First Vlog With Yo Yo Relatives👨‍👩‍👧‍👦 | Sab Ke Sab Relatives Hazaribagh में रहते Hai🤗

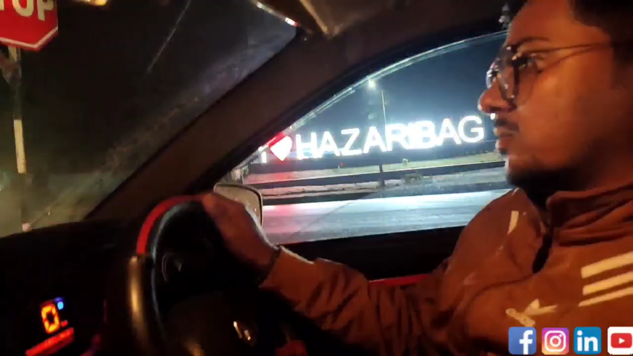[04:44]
तो यहां पर लिखा हुआ है लाव हजारी बाग तो बहुत अच्छा बनाया हुआ है तो गाई अभी एक होटल
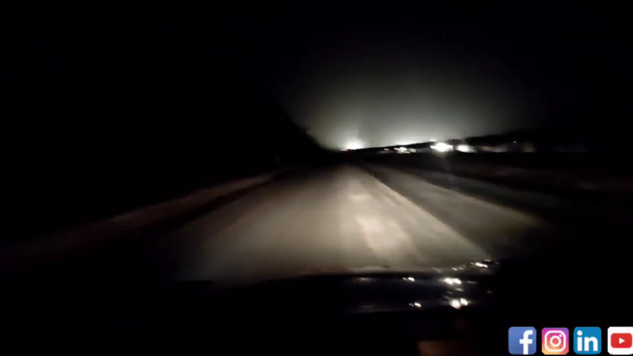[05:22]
तो गाईज अभी रात का बजरा है 11 और आगे है पूरा कोहरा ही कोहरा अभी हम लोग पहुंचे